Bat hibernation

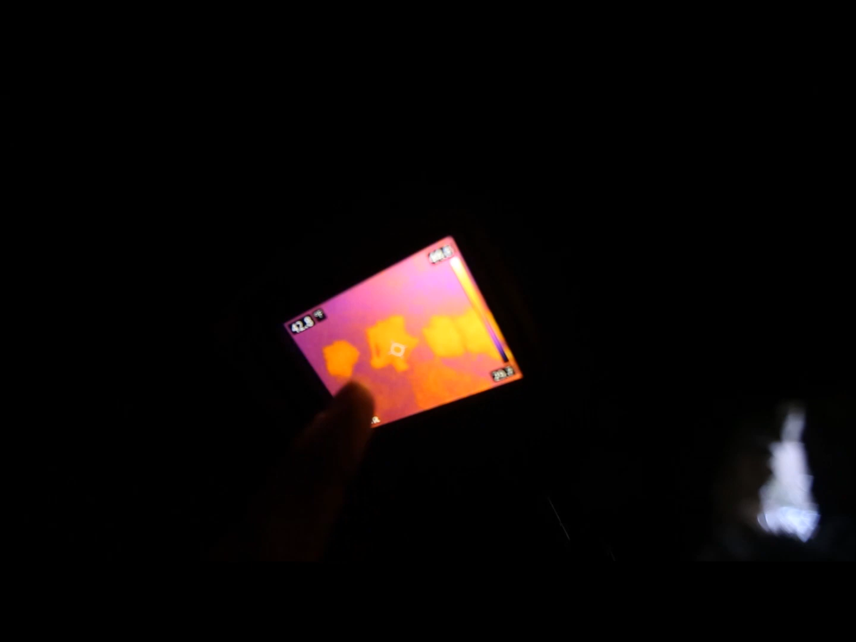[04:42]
So all of the bats were in sub-hibernation.
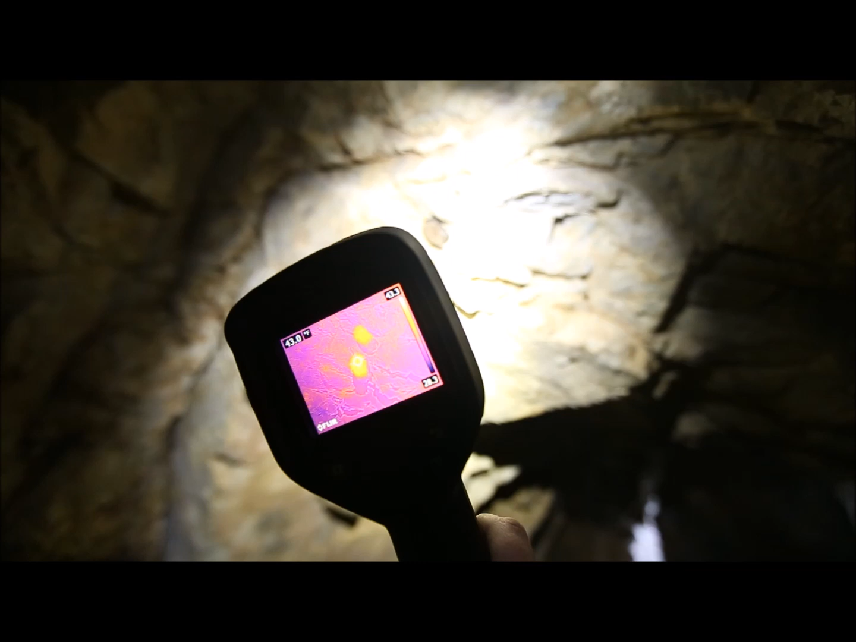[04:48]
As we went throughout the cave, we only found towns and big-eared bats. And all of them were in sub-hibernation, not deep hibernation.